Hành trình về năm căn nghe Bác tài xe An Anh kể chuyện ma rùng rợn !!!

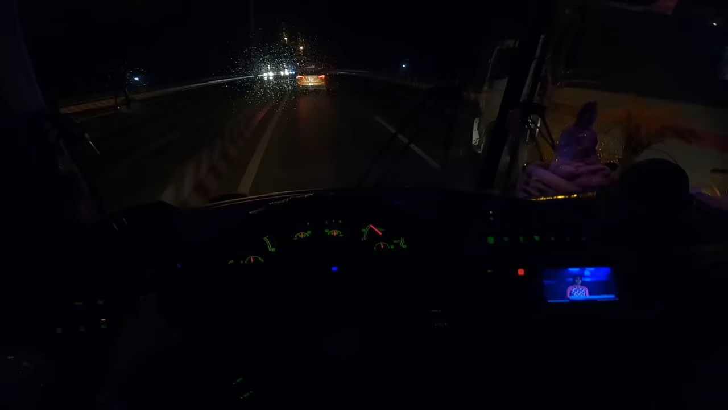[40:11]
Mọi người thấy mưa chưa? Không thấy đường chạy luôn. Cái cây gạt nước này làm như nó bị chai rồi. Gạt không thấy đường luôn á mọi người. Có anh Lơ của mình nằm ngủ tội nghiệp chưa?